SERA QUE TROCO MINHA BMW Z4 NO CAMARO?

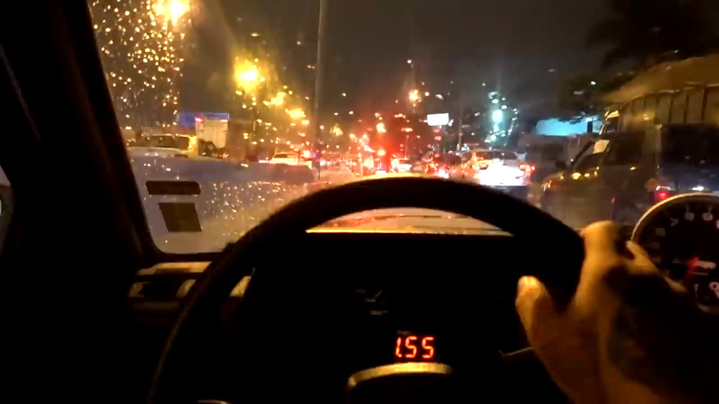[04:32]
Tô me irritando já, mano. Você já viu irritado assim, velho? O trânsito, cara. O carro não tá funcionando o acelerador. Não sei o que. Se morrer, ele não pega mais, velho. Não sei o que ele tá. Não sei o que o carro tá fazendo aqui. Parece que molhou.
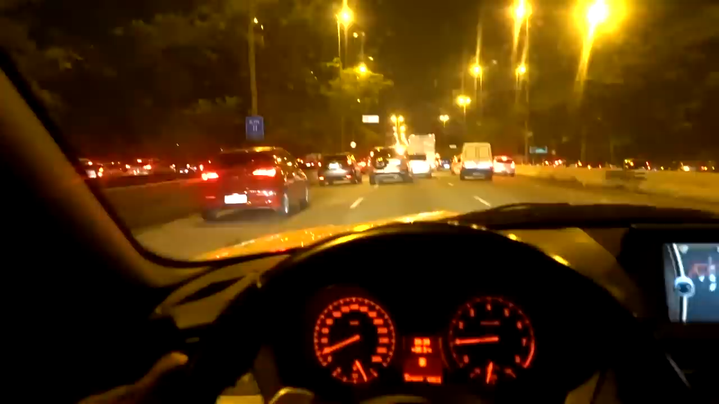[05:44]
Hoje eu tirei o dia pra produzir. Fui no Braz, gravei um videozão pra ABE, comprando roupas com 9,90 lá. Braz extremamente trânsito, velho. Olha o trânsito de São Paulo, olha isso. E estamos finalizando aqui na Marginal Tietê, olha esse trânsito, velho. Hoje foi um dia bem produtivo pra mim, saí cedo, fui no Braz,